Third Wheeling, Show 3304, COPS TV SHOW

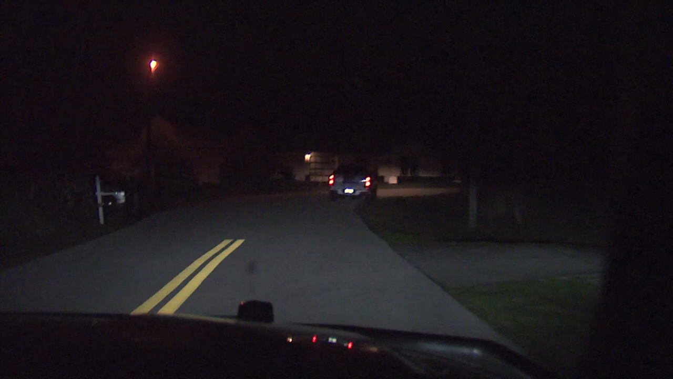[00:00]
We're trying to catch up to this car. It's changing the description of a stolen vehicle that we just got to go out for. Eggbox, what you want? What you want? This is all you want off of me.